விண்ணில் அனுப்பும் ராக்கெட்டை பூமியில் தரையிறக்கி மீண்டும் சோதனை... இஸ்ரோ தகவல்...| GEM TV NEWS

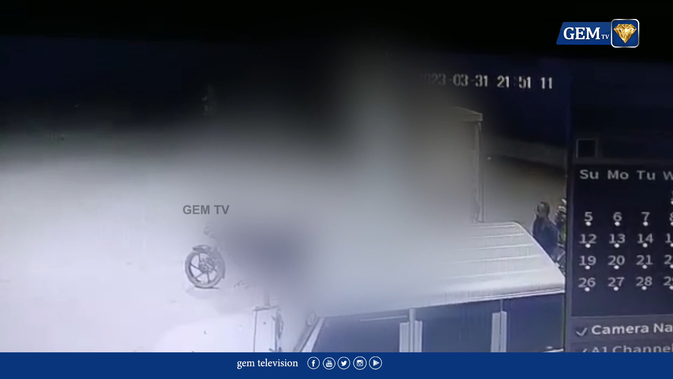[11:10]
புதுவை மானிலம் விலியனூர அருகே ஒள்ள சுல்தான பேடை பகுதியல் ஆரசு கட்டிட மயைத்திருக்கு சொந்தமான Пெட்ரோல் பங்க் இயங்கி வருகிறது இரவணைரத்தில் ihr Educ作ர